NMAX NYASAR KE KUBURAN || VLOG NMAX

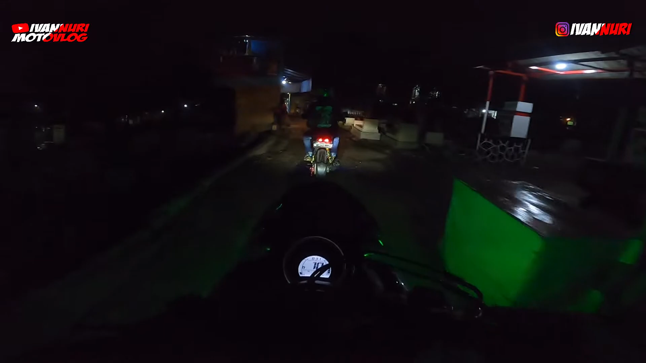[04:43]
Kalau masih di sini sih masih agak oke lah, masih banyak pemukiman, rumah-rumah ya, tuh kanan kiri masih banyak rumah. Iya, benar-benar. Tapi nanti kalau udah di depan sana, wow.
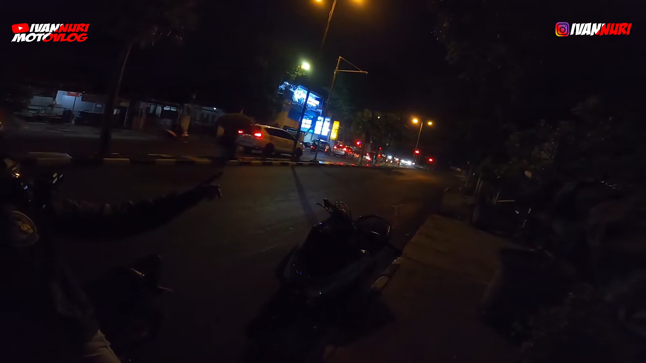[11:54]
Ke Husen ya, itu jalan Husen. Iya, iya, iya. Ya. Udah ya. Jadi ke sana lurus itu ke arah kota, sekarang ke Husain, terus kalau ke kiri itu ke Soekarno Hatta. Kalian coba mau lewat mana? Berani berdua barusan masuk ke situ, eh. Iya, cowok. Tadi cowok semua. Berarti balik lagi ya? Iya. Oke, kita langsung pulang atau gimana ya? Langsung pulang lah. Udah jam 9. Oh, lewat lurus, lewat Husain. Lewat masuk ke sana.